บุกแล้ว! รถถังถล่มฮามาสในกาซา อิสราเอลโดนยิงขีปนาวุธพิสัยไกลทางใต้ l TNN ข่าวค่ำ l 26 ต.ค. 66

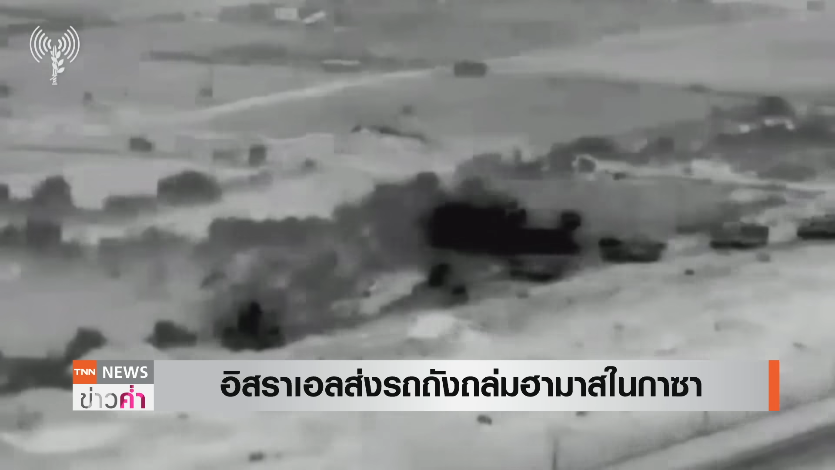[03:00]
็โจมตีโครงสร้างพื้นฐานรวมถึงจุดยิ่งจรวดต่อต้านรถถังของกลุ่มฮามสด้วยกองทัพอิสระเอลได้ถแหลงว่าการบุกจมตีเป้าหมาย